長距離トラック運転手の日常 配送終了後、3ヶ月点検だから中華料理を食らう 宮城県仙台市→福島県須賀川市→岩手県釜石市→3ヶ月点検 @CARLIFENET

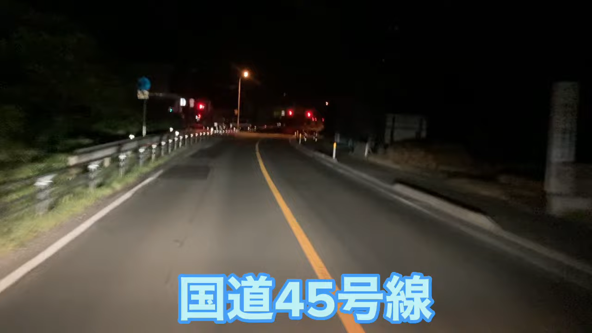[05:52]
およそ500メートル先、右方向です。三陸沿岸道路、無料区間に入ります。
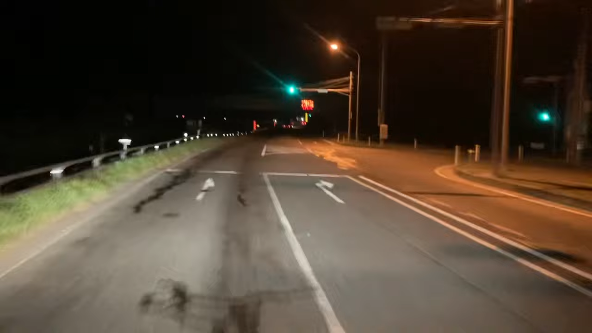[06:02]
なんか書いてる。なんだこれ。三陸道、三滝道インターと宇多津が21から60。あれ？やばくね？ およそ200メートル先、右方向です。その先、およそ400メートルで、斜め右方向です。
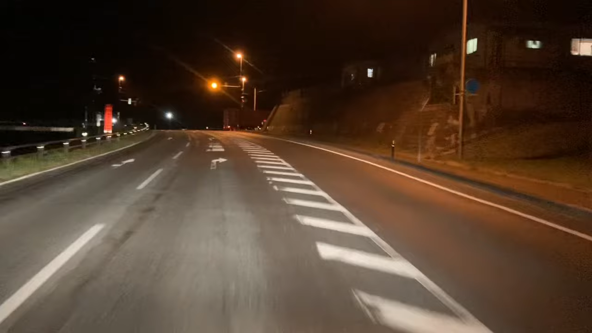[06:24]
区間通行止め入ってるよね。そんなの見てるね。あ、なんか入り口もなんかあれだね、工事中だよ。入り口も工事してるじゃないですか。なんすか、狭くなっとるだな。はい、あー、やっぱ見た昨日通行止めの看板出てるね。はいはい、
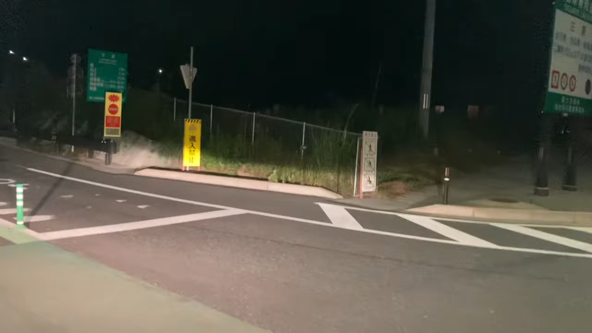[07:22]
はい、三陸沿岸道路分かりました。一緒に、では行ってみましょう。なんか橋ができてる。なんだこれ、浦島、うん、浦島大島。何、橋ができてる。
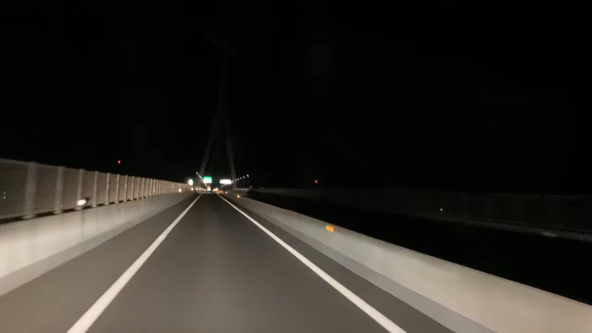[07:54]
立派な橋ができてるわ。初めて通るのこれ。こんな橋できたんだな、全然知らんかったわ。あー、なんか虫がいっぱいくっついてるんであれなんですけど、気仙沼は横断橋だそうです。橋できてんの知らんかった。立派な橋だな。